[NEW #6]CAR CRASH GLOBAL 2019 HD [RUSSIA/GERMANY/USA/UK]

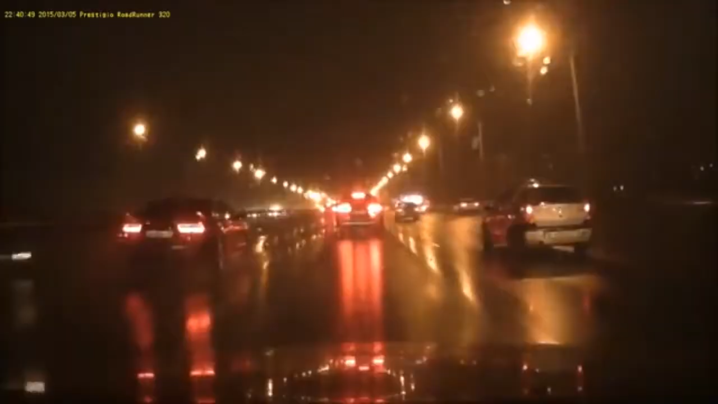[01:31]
Вот это от души прям вкорячил. Вот олень. Да прикинь, он летел там как, с какой скоростью. Пап, ну подожди ты. Вон там еще одна разминута. Он шарашит, он жопа такая. Он пьяный, в ноль. Да не в ноль, это такая, ему подушкой вшкорячил, знаешь. Вон там еще как? Две, пап, ты прям едешь вот там, на него.